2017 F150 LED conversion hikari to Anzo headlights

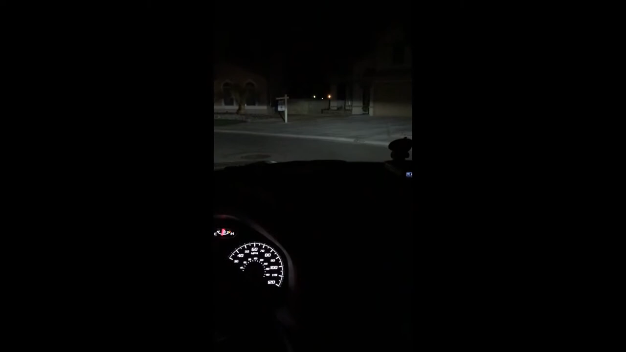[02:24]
Alright guys, so this is my street right here, I just wanted to show you guys the difference. This side is the Hikari, as you can see, it's a little brighter than the centic. The centic kind of, I don't know if you could really appreciate the image on the camera, but the centic seems to kind of lose the brightness. The centic is on the left, Hikari is on the right.
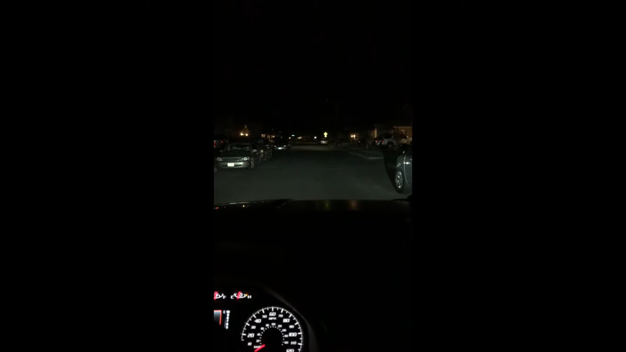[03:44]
12,000 lumens. As you could see, I don't know if you could tell from the previous videos, but, or the previous recordings, that, I mean, it increased the visibility by a lot. I mean, yeah, you can really appreciate it from this camera. I have a new camera coming up, it's going to be one of the Canons. Right now, I'm just recording with my iPhone, and this is what I have right now.